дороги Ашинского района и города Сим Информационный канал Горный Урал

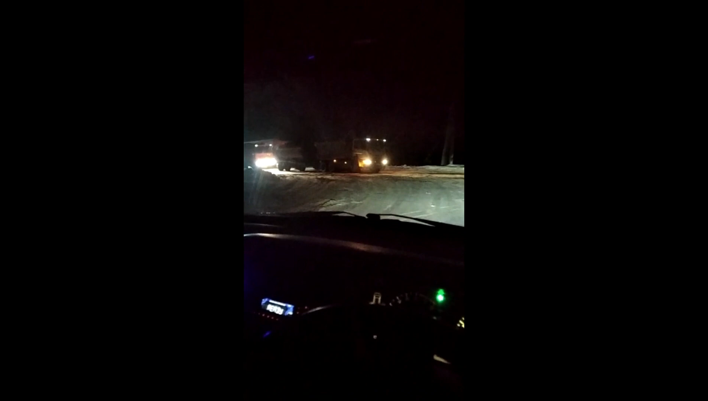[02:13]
через нижнюю дорогу перекресток перекрыли запрещено ездить через перекресток нижнюю дорогу перекрыли как ехать на работу а